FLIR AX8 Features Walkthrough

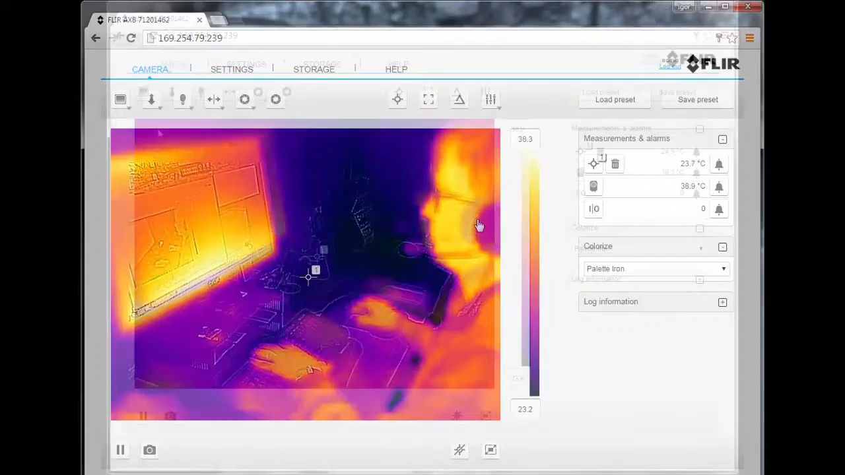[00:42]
On screen: spot 23.7°C
the measurements and alarms pane, the colorization pane, the image stream and video control, and the span and gain bar. The camera captures both thermal and visual images at the same time. By clicking the image mode button you can select among MSX, thermal and visual.
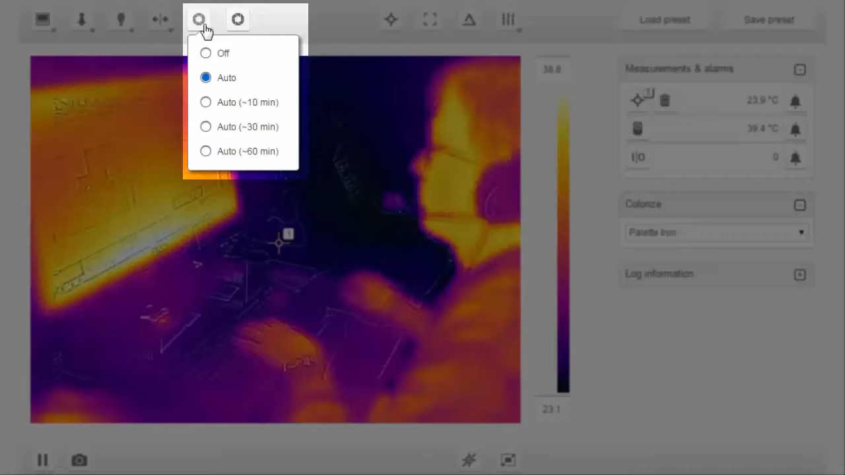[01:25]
On screen: spot 23.9°C
The image orientation can be flipped horizontally and vertically. It is possible to set the frequency of the auto calibration, set it off, or even do it manually.
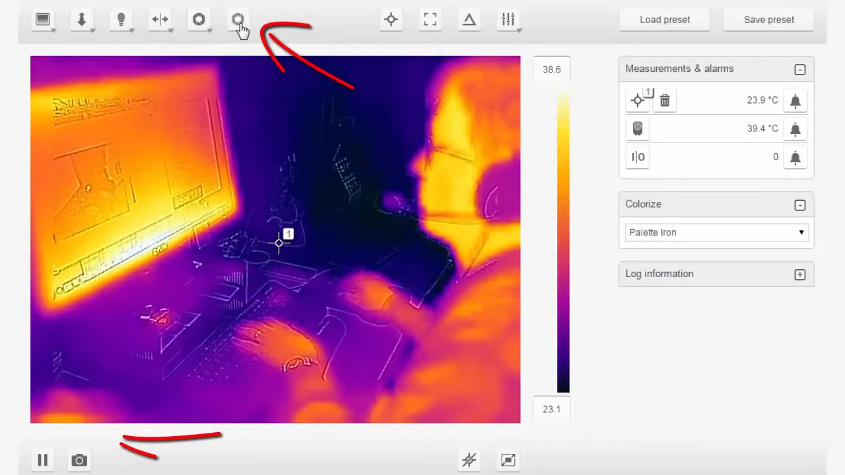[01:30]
On screen: spot 23.9°C
The AX8 supports a number of measurement spots and boxes, which can be added by clicking their icon. To move them, just click and drag.
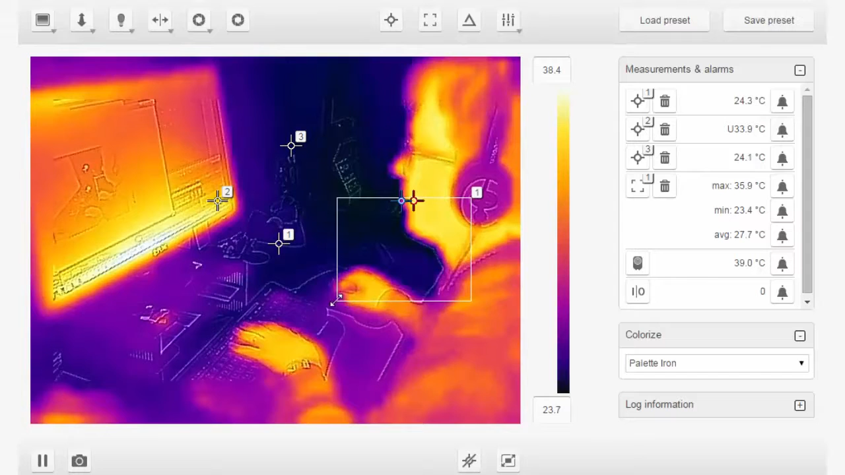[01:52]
On screen: max 35.9°C, min 23.4°C
To resize them, click and drag their edges. For an accurate temperature measurement, make sure to set the right global parameters, such as emissivity, reflected temperature and so on.
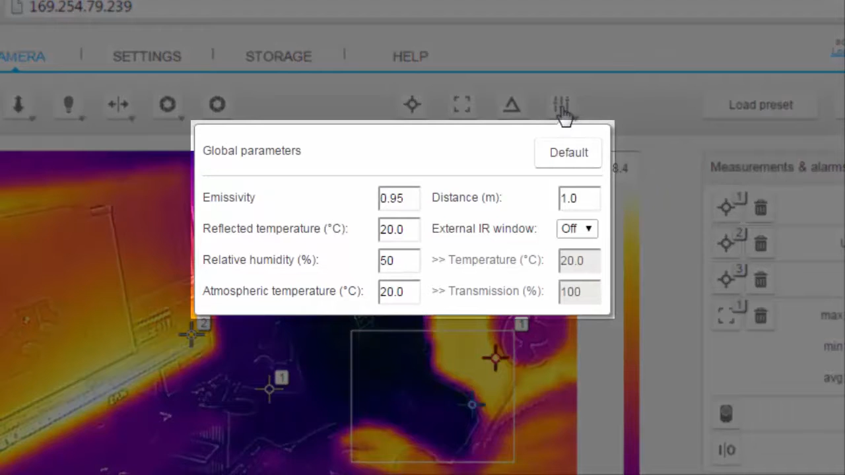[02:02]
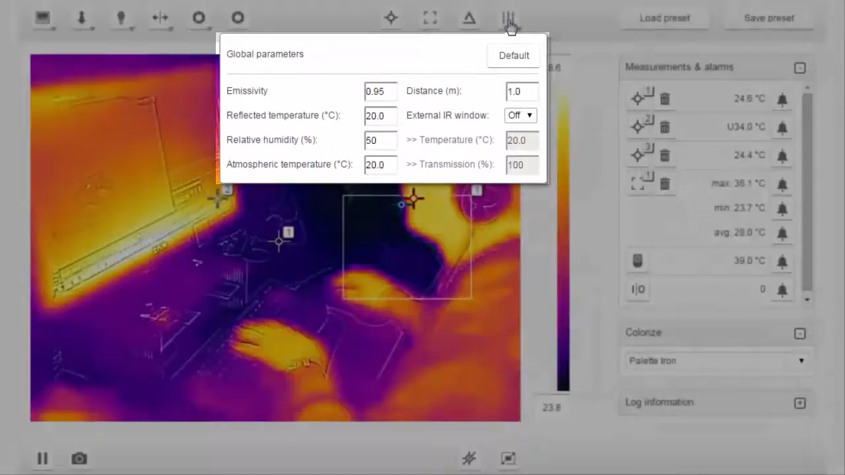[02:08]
On screen: max 36.1°C, min 23.7°C
To remove any undesired measurement tool, click its stretch button.
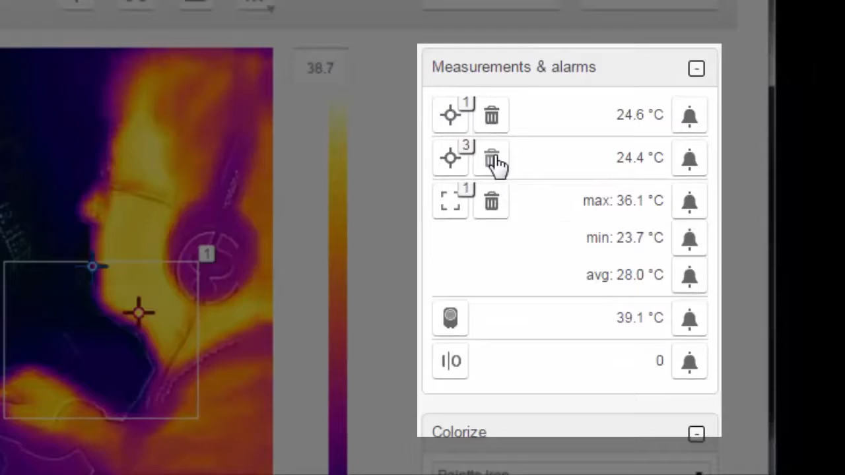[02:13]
On screen: max 36.1°C, min 23.7°C
Here you can select the color palette that you like.
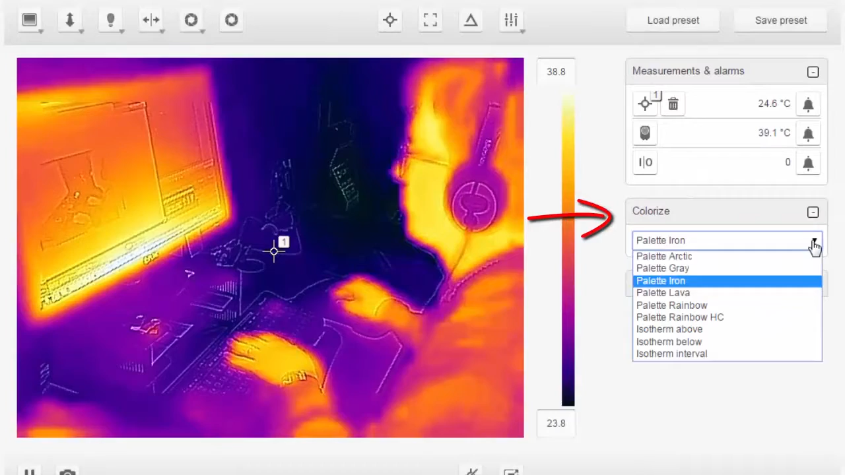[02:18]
On screen: spot 24.6°C
To pause the video stream, click the pause button. And click it again to resume the live feed. To save images, click the save snapshot button, and they will be stored in the camera internal memory. The images can be retrieved from storage tab. The overlay graphics can be enabled and disabled.
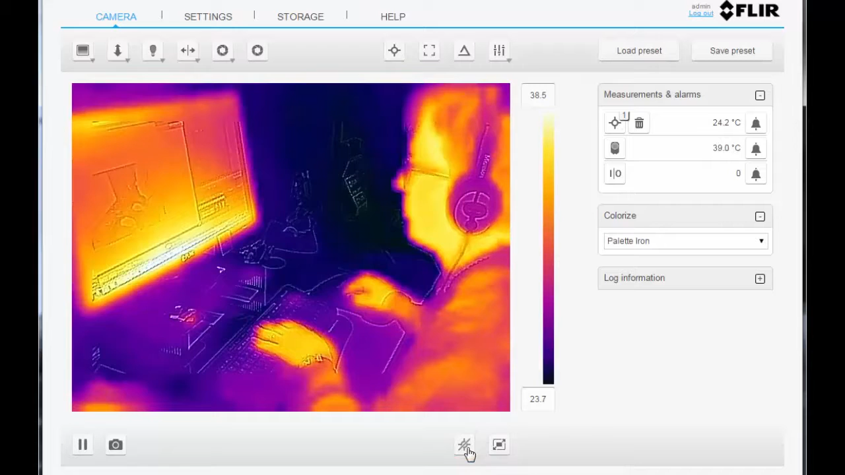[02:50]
On screen: spot 24.2°C
And you can also enable the full screen mode. Both upper and lower limits of the temperature scale can be manually adjusted.
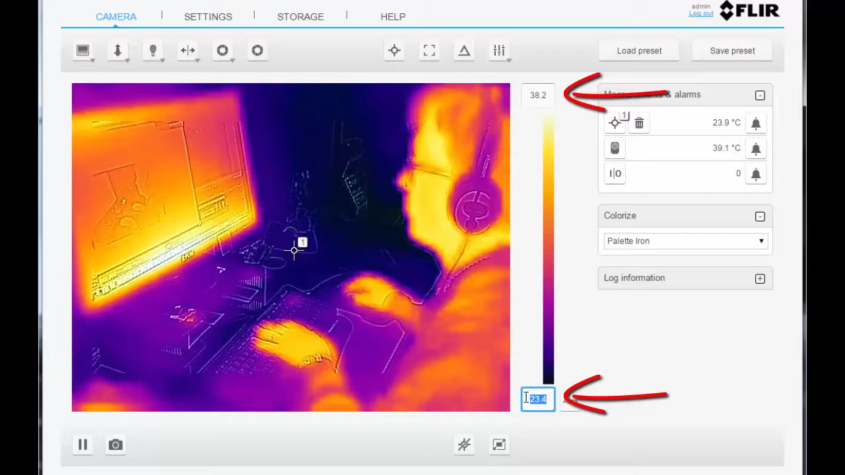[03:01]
On screen: spot 23.9°C
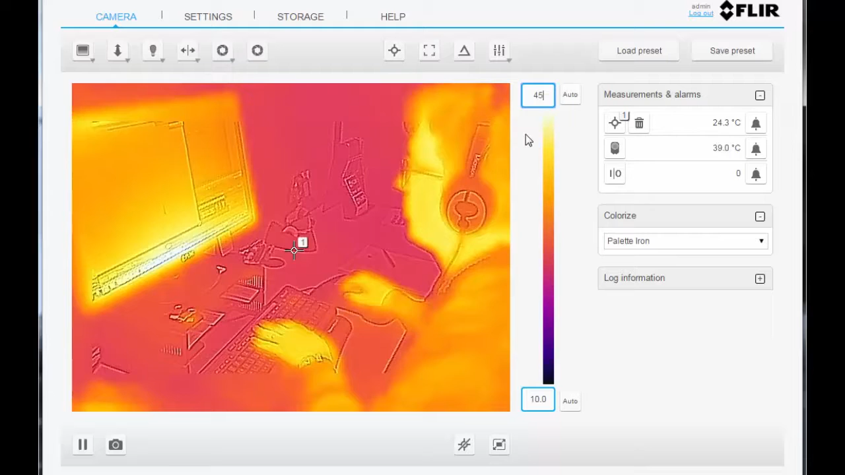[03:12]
On screen: spot 24.3°C
Click Auto to turn them back to automatic. Most of the changes and settings can be stored in a preset file.
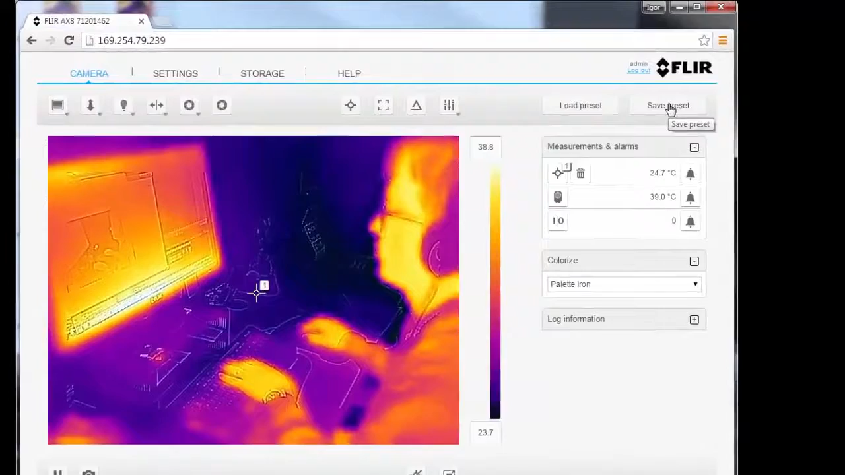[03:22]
On screen: spot 24.7°C
Click save preset, and a user preset dot tar file will be saved on your computer.
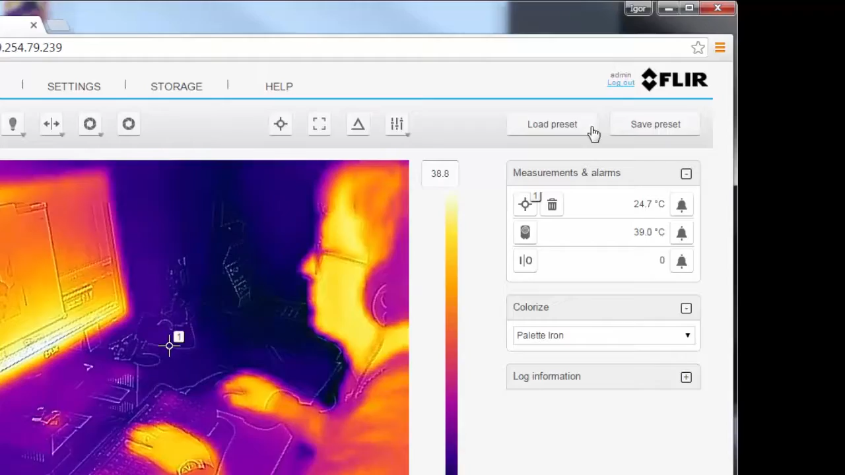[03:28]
On screen: spot 24.7°C
The preset files can be easily uploaded using the load preset button. secondary. And correwit connection.